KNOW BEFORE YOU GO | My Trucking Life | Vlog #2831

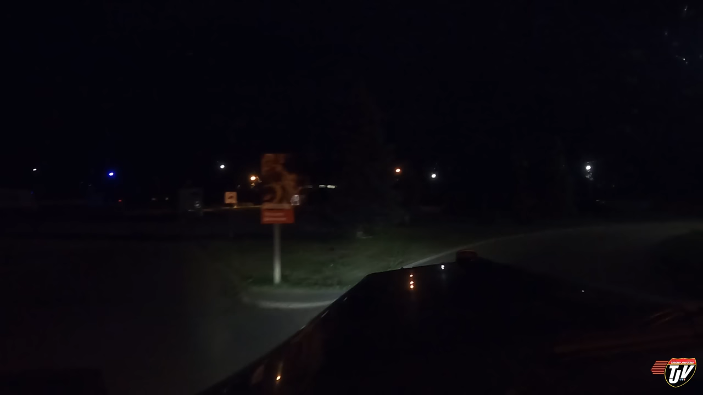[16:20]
Oh boy, they still haven't fixed all these potholes. Continue on this road for 305 kilometers.
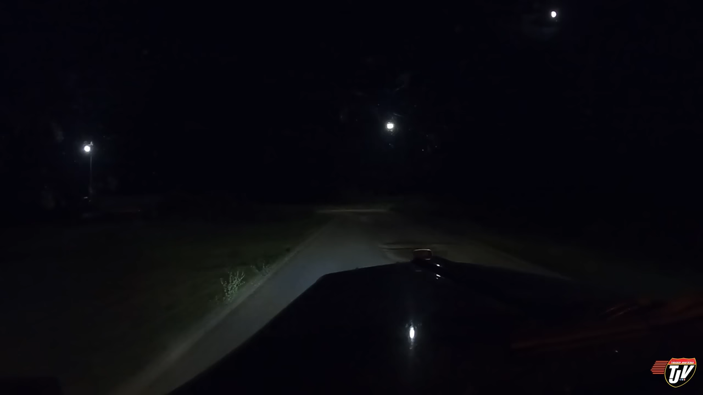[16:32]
I don't think this road is that long, Karen. I don't think it's that long. We're in a rest area. Oh man, I can't avoid these ones. Okay. Okay. Okay. I'm gonna find a parking spot here and call it a night. I'll talk to you in a bit. Found myself a nice parking spot in the back corner.